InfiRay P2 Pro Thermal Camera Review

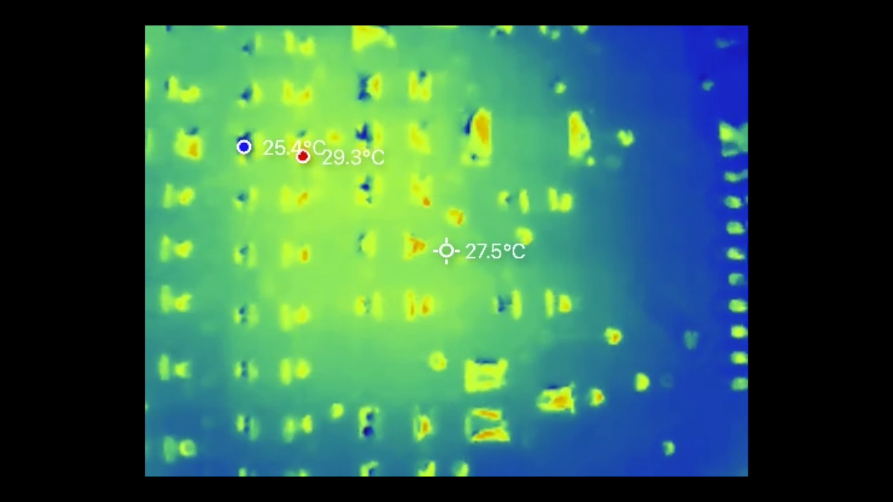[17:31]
On screen: spot 27.5°C, max 29.3°C, min 25.4°C
but it's a really nice addition and great for people who need to find heat in really small components.
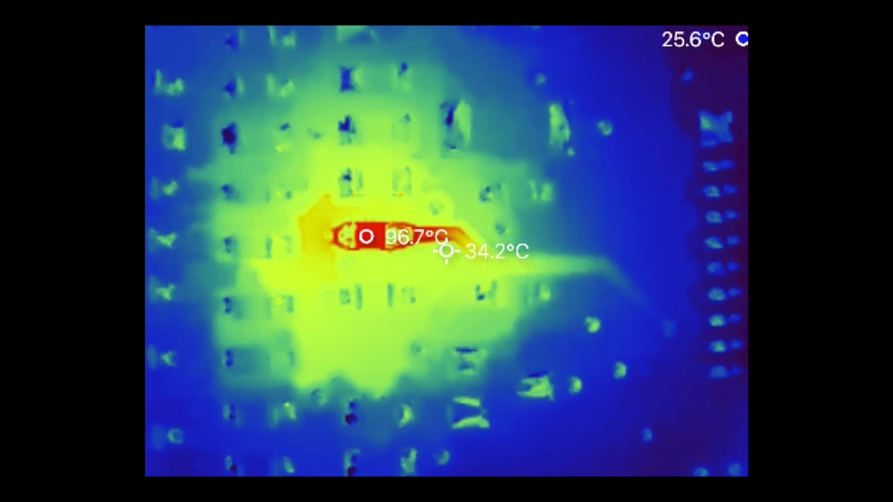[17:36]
The Seek compact cameras also have the option for a macro lens, but it's nowhere near as neat and slick as this one for the P2 Pro.
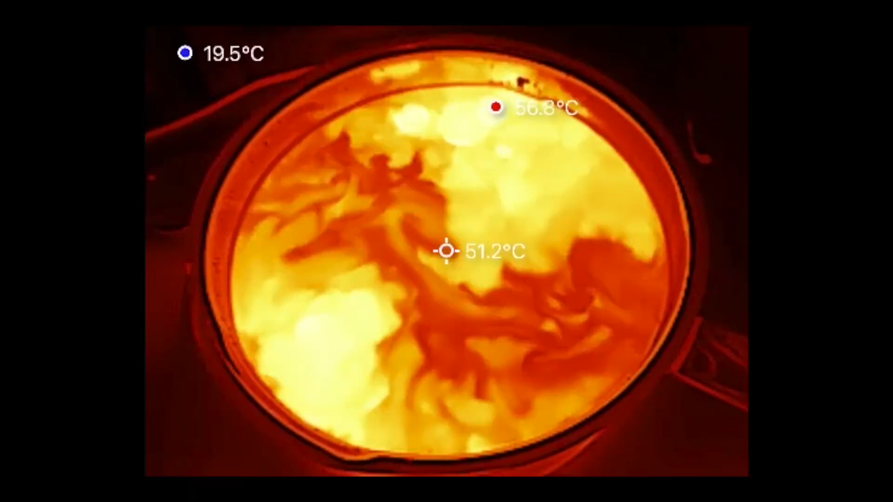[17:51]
On screen: spot 51.2°C, min 19.5°C
Here are a few fun videos shot with the InfiRay P2 Pro. This is a saucepan full of water that is being brought to the boil, and you can see all of those amazing looking convection currents.
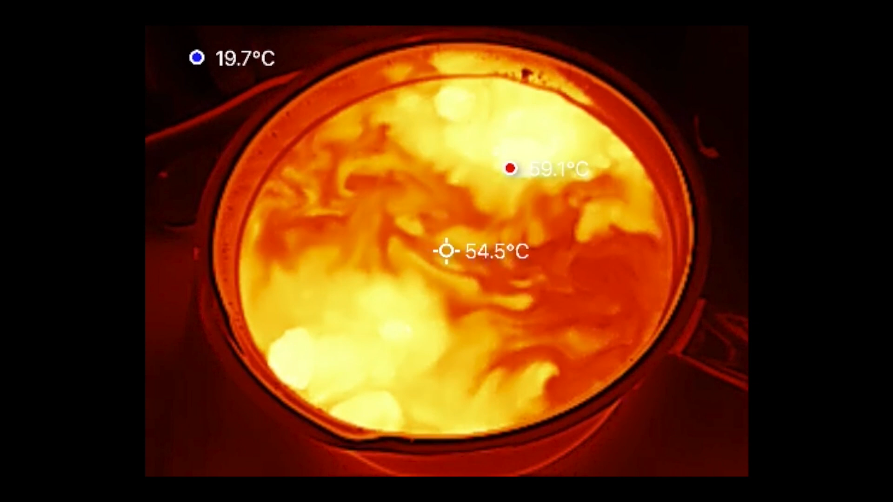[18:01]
On screen: spot 54.5°C, min 19.7°C
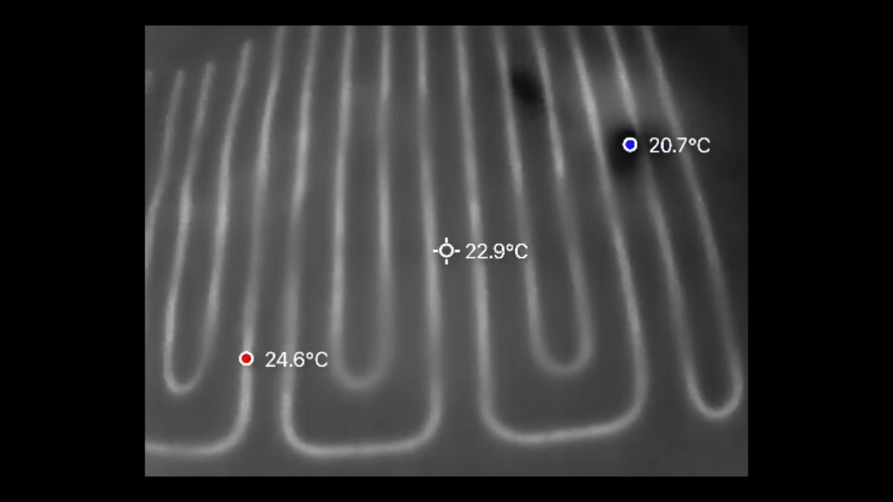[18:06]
On screen: spot 22.9°C, max 24.6°C, min 20.7°C
This is the heating element of my electric blanket.
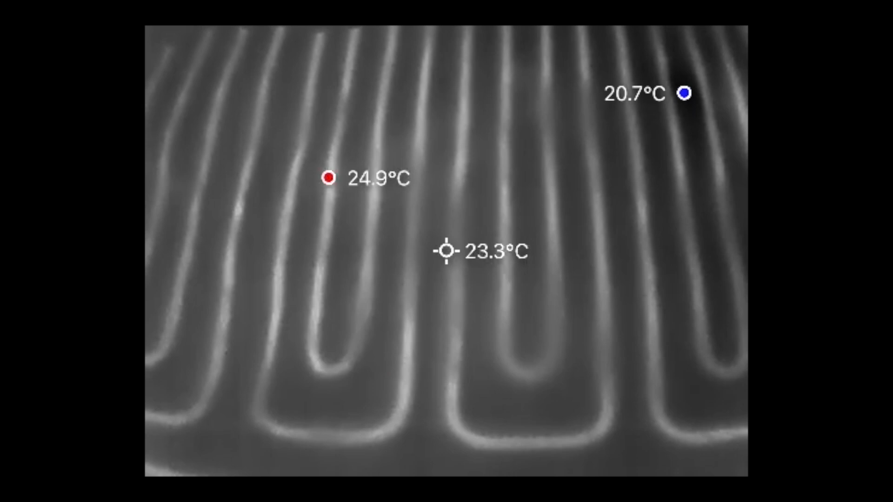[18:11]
On screen: spot 23.3°C, max 24.9°C, min 20.7°C
And here is some of the native wildlife at my local shopping mall.
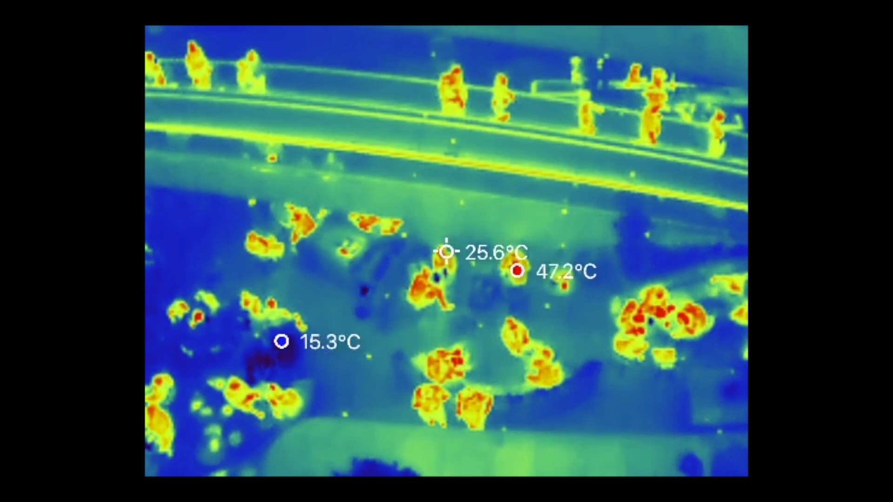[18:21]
On screen: spot 25.6°C, max 47.2°C
This shows where there is a gap in the insulation and the ceiling of my living room.
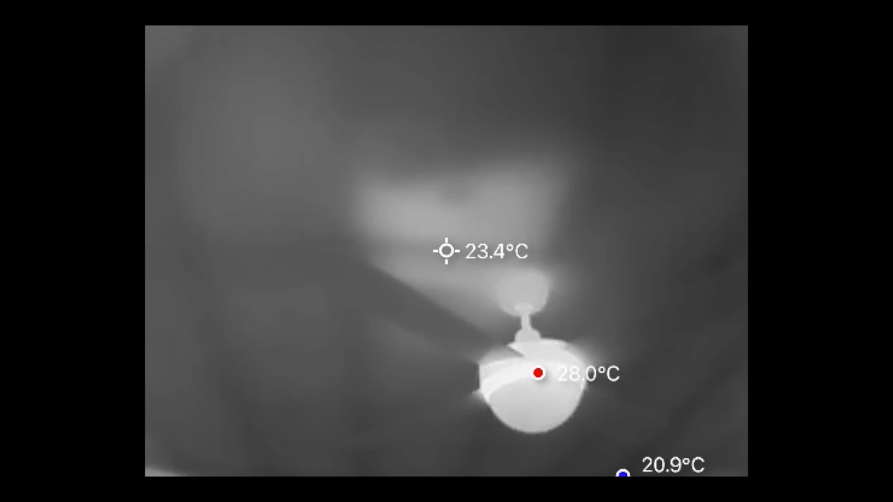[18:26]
On screen: spot 23.4°C
I really must get around to fixing that one day.
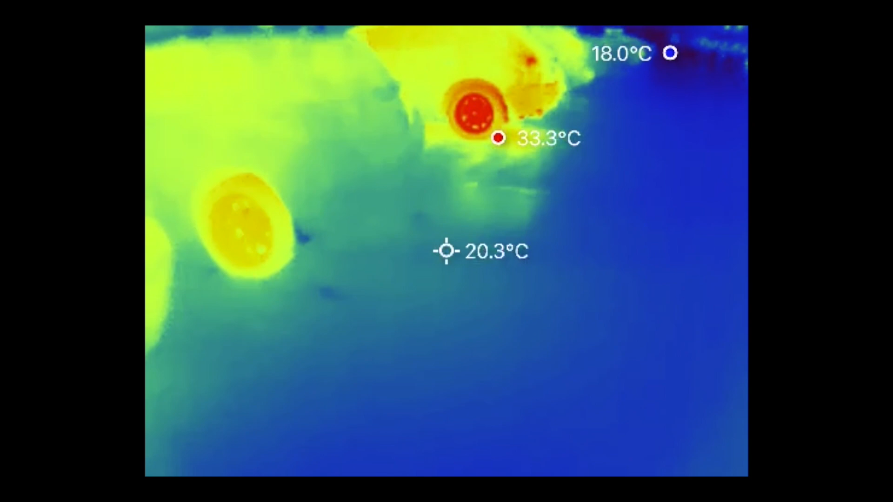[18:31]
On screen: spot 20.3°C
This is a little wander in a parking lot, and the heat of the wheels clearly indicates which of the vehicles have been driven recently.